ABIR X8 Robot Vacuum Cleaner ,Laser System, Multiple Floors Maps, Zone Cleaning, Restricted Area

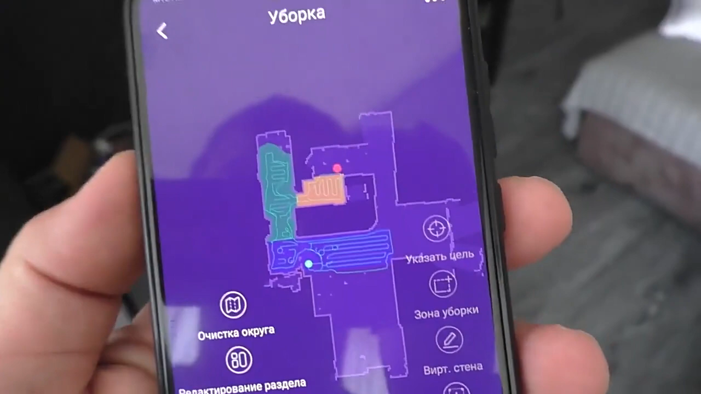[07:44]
После первой уборки он сохранил карту и разделил ее на несколько частей. Сама уборка ведется поэтапно. Сначала пылесос проезжает по периметру определенного участка,